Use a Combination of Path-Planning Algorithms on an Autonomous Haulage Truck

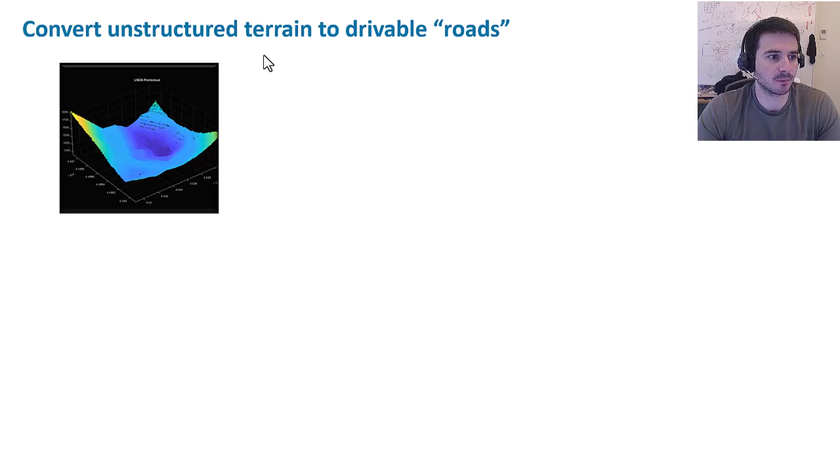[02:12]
raw uh format so what we do is we first convert that point cloud to an elevation map from there we can use a gradient and a threshold to determine what is too steep to traverse and by doing this you can see uh the beginnings of a road network start to emerge once done we do some morphological operations on this binary mask uh to basically clean up the image and further solidify those boundaries of safe versus uh dangerous
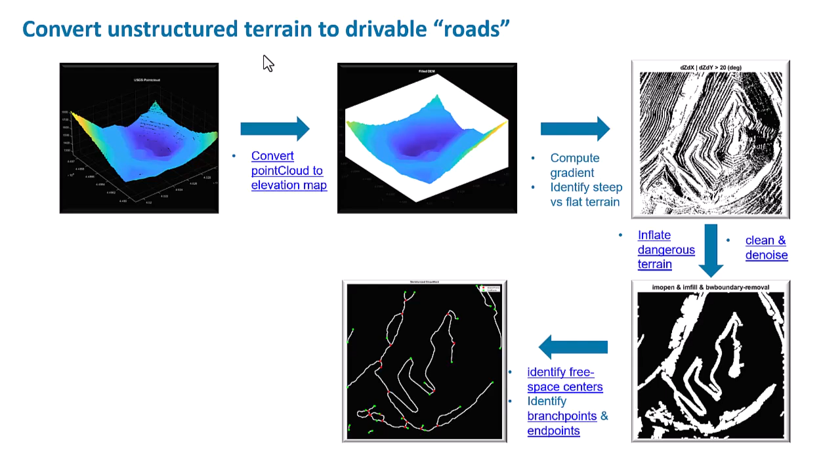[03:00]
points within this network or within this space so basically we shrink that uh free space image down to a bunch of line segments and now this is starting to look much more like something you might see out of google maps lastly we run an algorithm with which
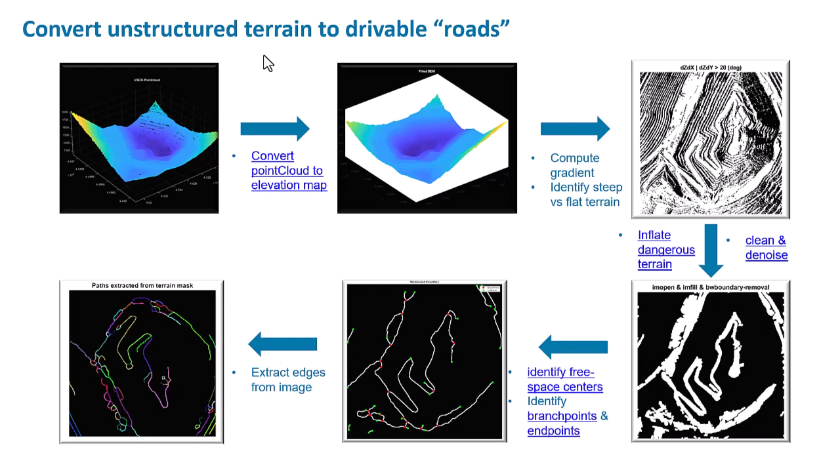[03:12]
extracts the edges from this image so now we have a big set of edges or a big set of roads in our space the next part is we need to find a way to actually use that information to go from point a to point b and so we will focus now on the planners